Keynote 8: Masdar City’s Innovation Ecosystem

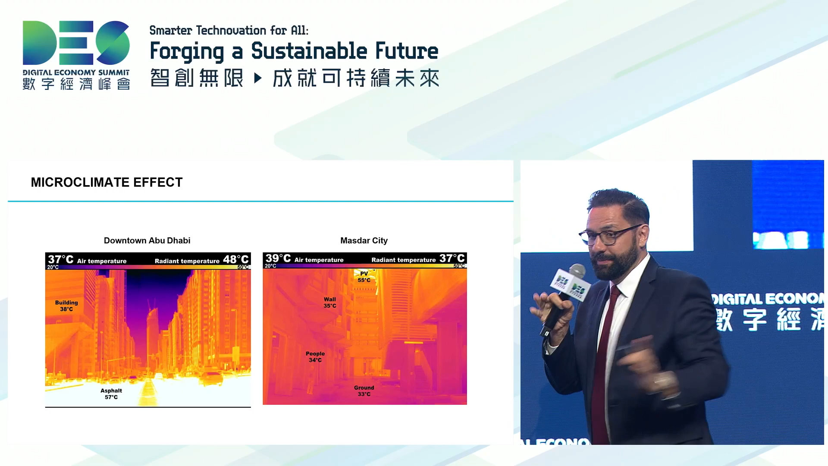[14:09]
Meanwhile, with the densities pushing the buildings closer together, actually using shading above, including PVs that can also not only shade the city but generate power, that takes the brunt of the heat.
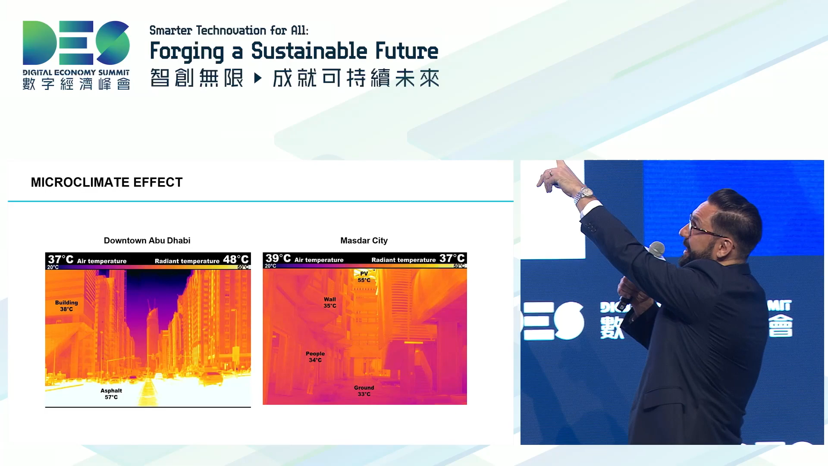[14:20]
So our PVs, our photovoltaics, still get to about 55 degrees, but they're not within the public realm or the human environment.
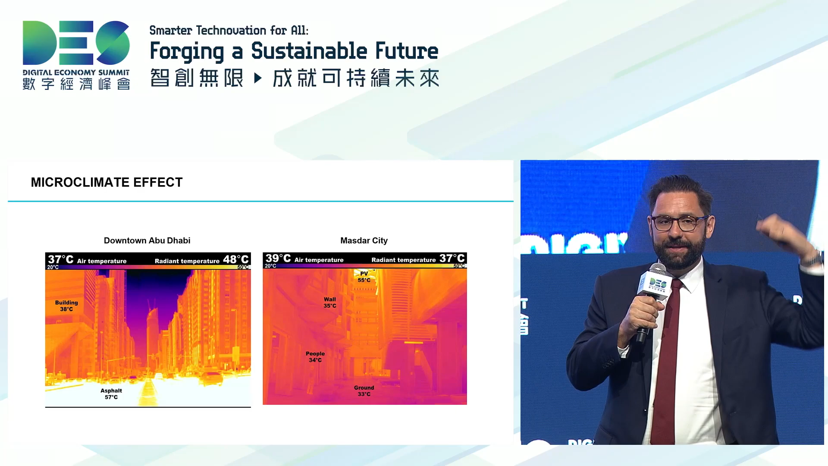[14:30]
Instead, they're generating electricity for the buildings below, where our ground is only 33. So it's about a, let's say, up to 10 degree difference. Now all this is passive. This isn't us channeling cold air into these passages. This is just which way we orient the buildings
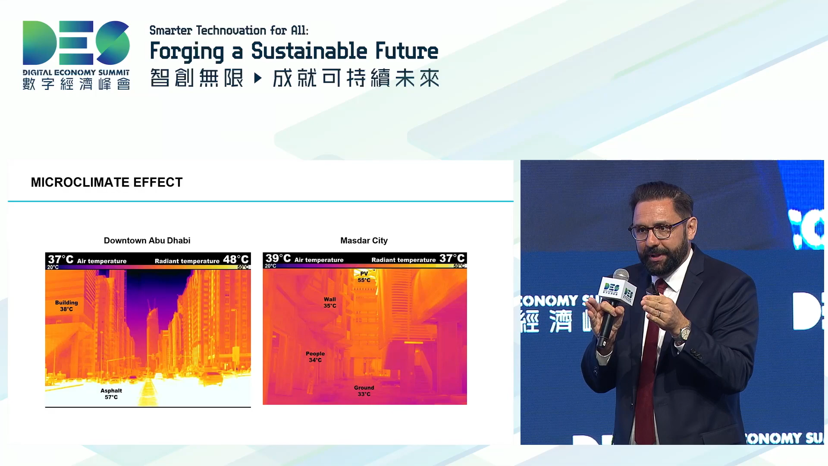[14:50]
to block the sun and allow the breezes to come through and make sure we have a shaded and well-ventilated environment.